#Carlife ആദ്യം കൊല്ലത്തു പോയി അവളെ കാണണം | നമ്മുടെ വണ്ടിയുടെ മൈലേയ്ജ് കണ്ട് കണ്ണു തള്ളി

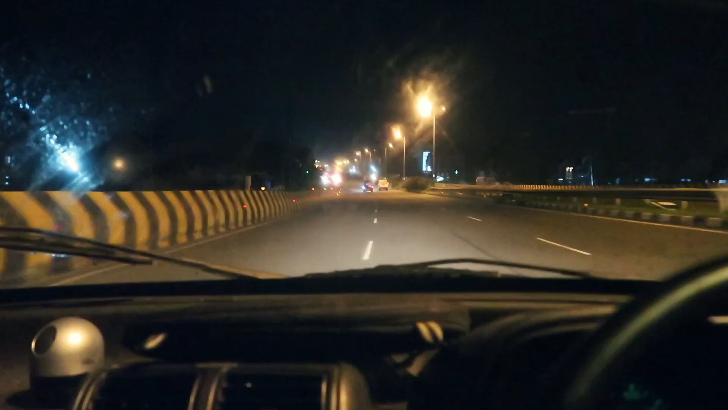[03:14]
നമ്പർ 2 എറണാകുളം കഴിഞ്ഞു ആലപ്പുഴ കൊല്ലം റൂട്ടിലാണുള്ളത്. വീണ്ടും ടോള്, നമ്മൾ തൃശ്ശൂരിൽ നിന്ന് 75 രൂപ ടോള് കൊടുത്തു. ഇനി അടുത്തത് അപ്പോൾ ആലപ്പിയൊക്കെ കഴിഞ്ഞു ഹരിപ്പാടെത്തി. ഹരിപ്പാട് ചെപ്പാടാണ് ഇപ്പോൾ ഉള്ളത്.